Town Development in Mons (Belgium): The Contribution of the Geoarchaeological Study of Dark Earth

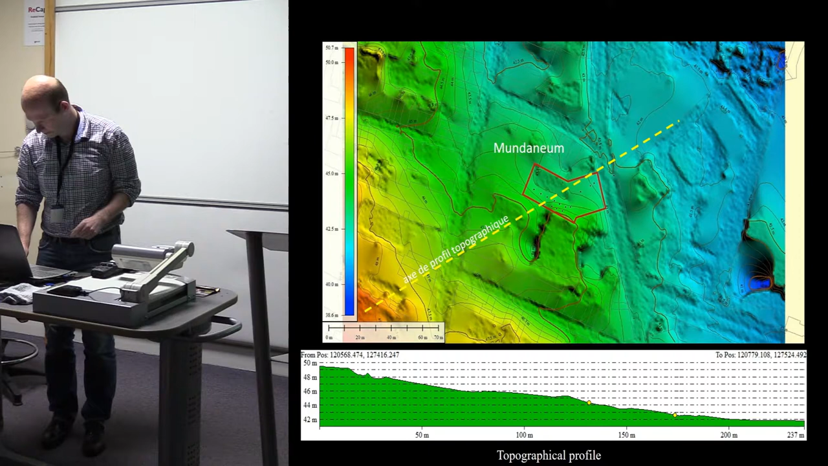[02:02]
You can again see the situation of the site over here, so at the lower part of the slope. This is an aerial photograph of the excavation.